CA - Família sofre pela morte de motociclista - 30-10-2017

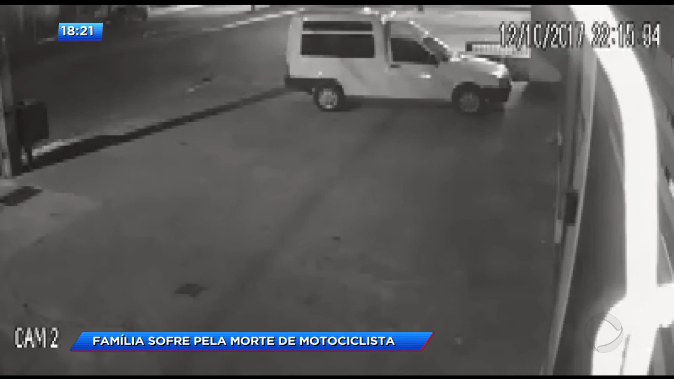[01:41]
Câmeras de segurança registraram o atropelamento. O motorista, dirigindo um carro na contramão, em alta velocidade, acerta Manuel na moto de frente e foge sem prestar socorro.
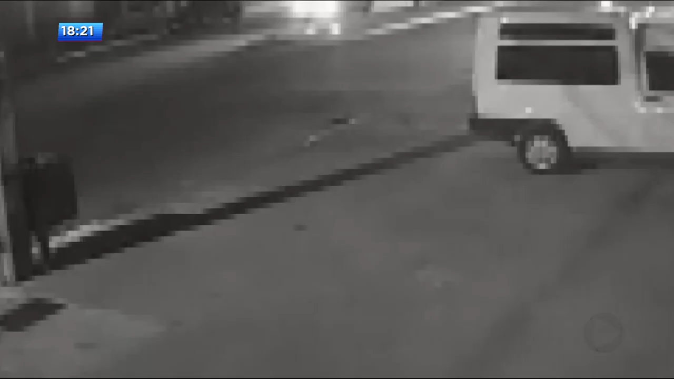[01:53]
O entregador chegou a ser atendido pelos bombeiros, mas sofreu traumatismo craniano e teve uma parada cardíaca. Não resistiu.